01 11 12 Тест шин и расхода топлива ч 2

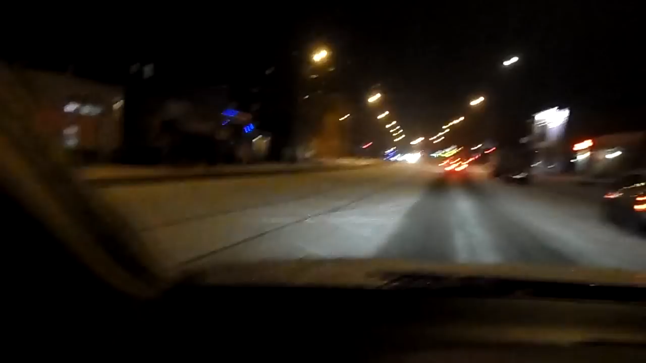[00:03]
глубина снежного покрова примерно сложно оценить я думаю сантиметра 3-4 3-4 сантиметра как я уже писал мы одновременно сегодня тестим расход топлива и нокио nordman 4 суб нам предстоит очень длинный путь порядка 600 километров
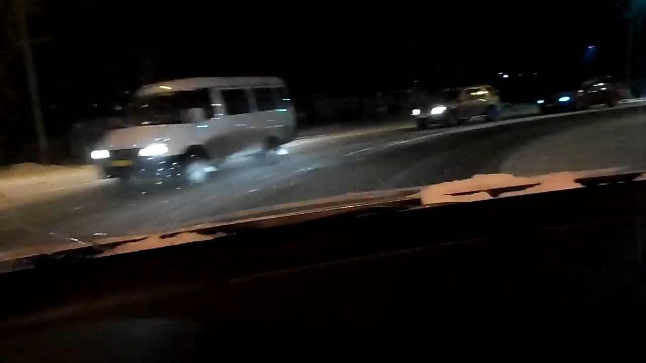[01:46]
вчера был совершенно сухой асфальт совершенно сухой асфальт сейчас вот такая дорожная ситуация впереди поездки так это новосибирск